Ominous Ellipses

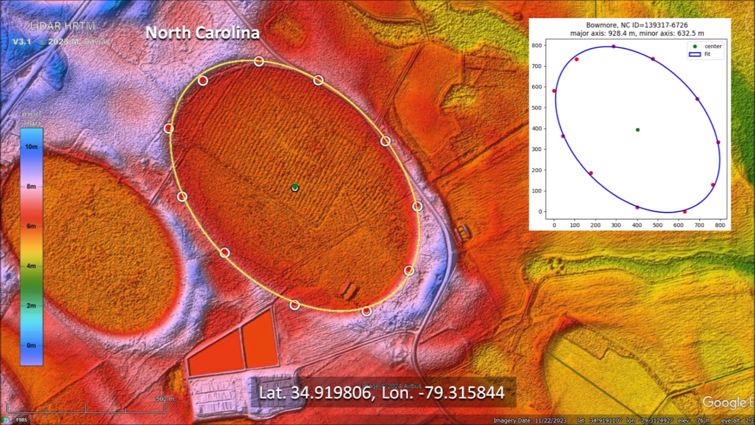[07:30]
Medium-sized bays are also elliptical. This one measures 692 meters in length. The rectangular feature at the bottom is a complex of livestock barns.